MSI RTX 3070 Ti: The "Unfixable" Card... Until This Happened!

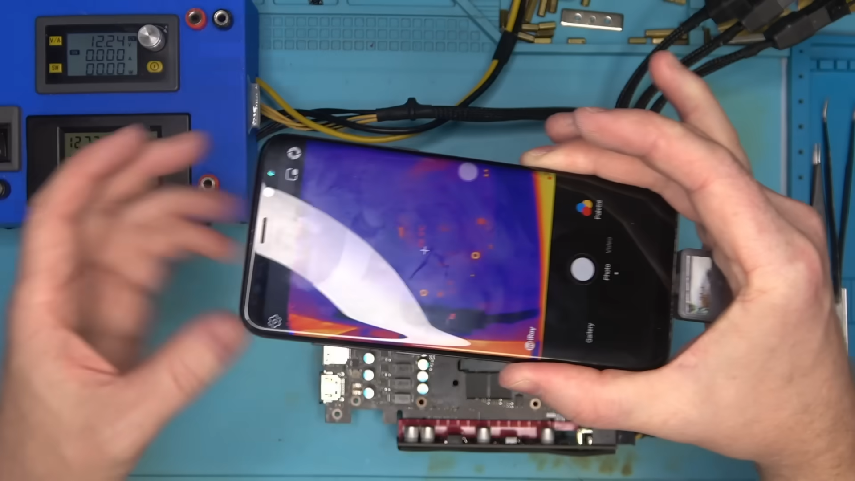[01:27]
In case you didn't know, 5070 Ti's and 50A's are kind of a psycho.
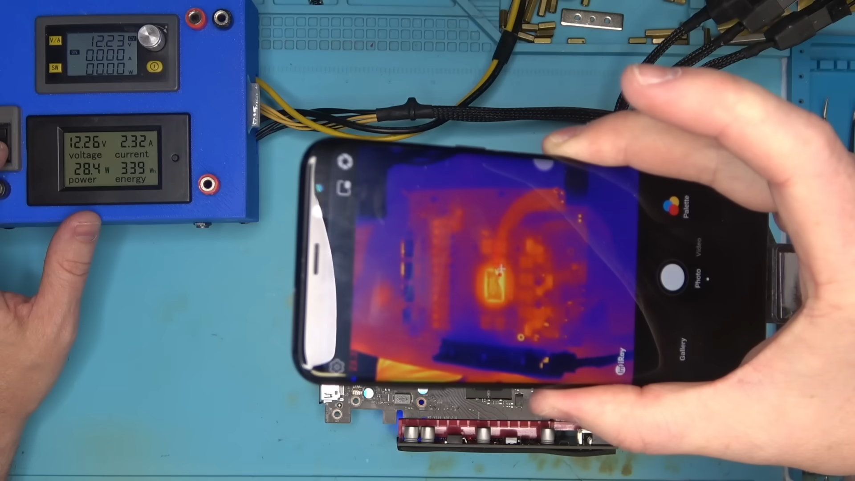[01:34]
They need a lot of amps to turn on, but not a lot to stay on. So with the 4 amp limit set, it only pulls about 2.6 amps, and the power consumption is not stable.
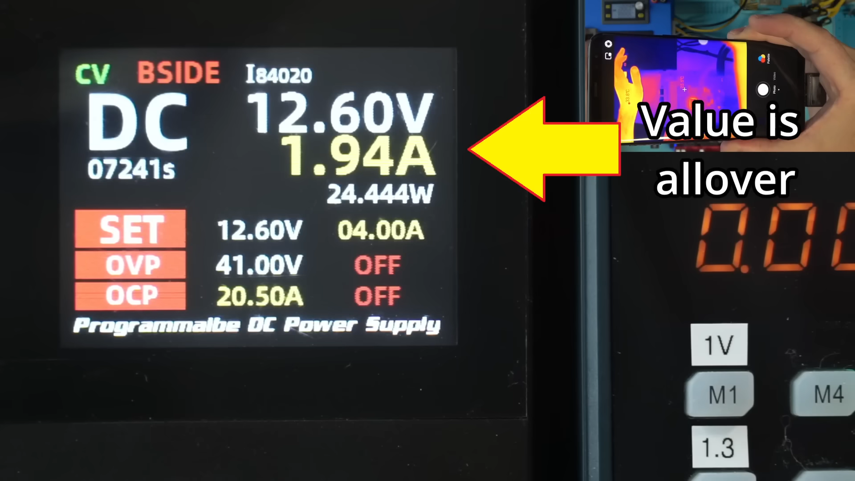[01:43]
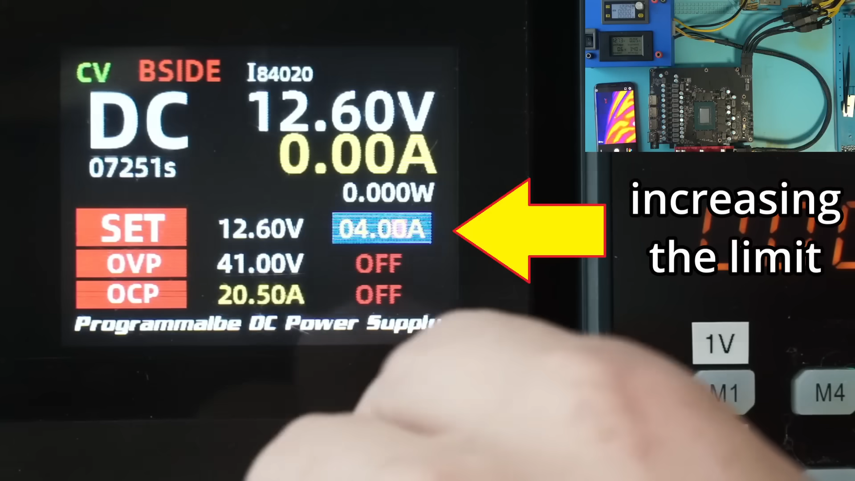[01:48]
If I increase the limit, it will power on as normal,
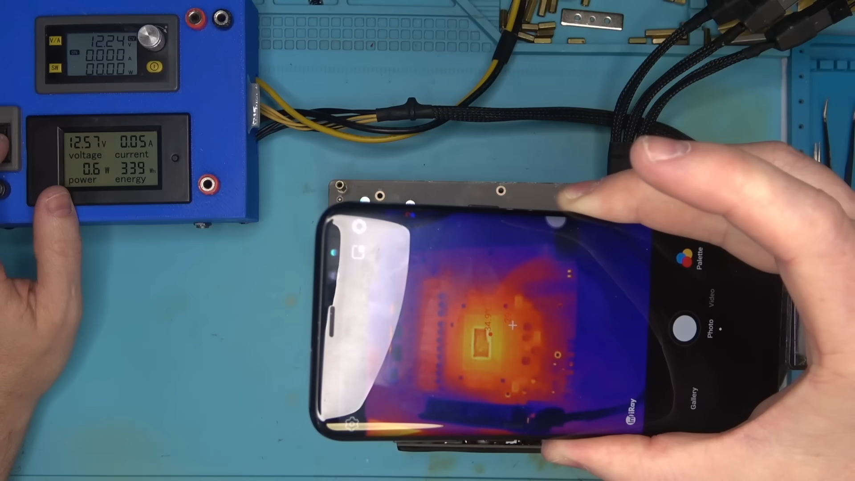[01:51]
but it'll eventually jump to 5.6 amps, as if it's trying to play a game. Which, if you haven't noticed, it doesn't. Not yet anyway. So this is clearly not normal, and the common cause for this, and I say common because I've seen this exactly one time,
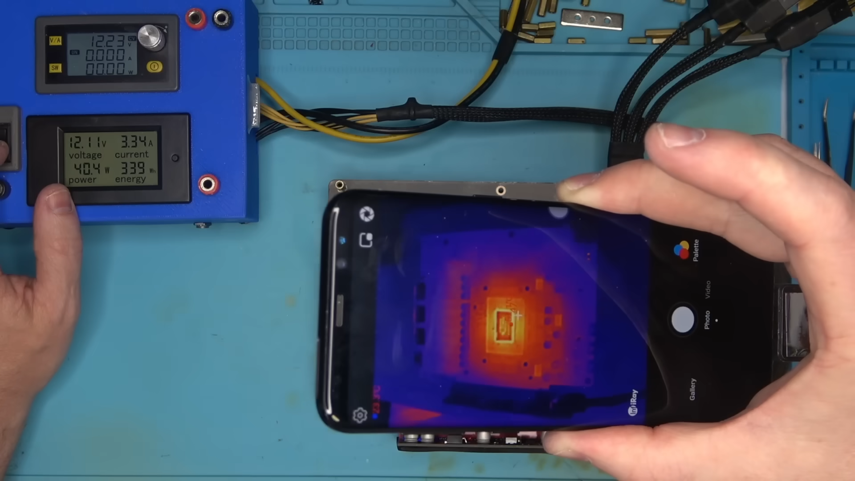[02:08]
and that time is today, is the connection between the core and the board.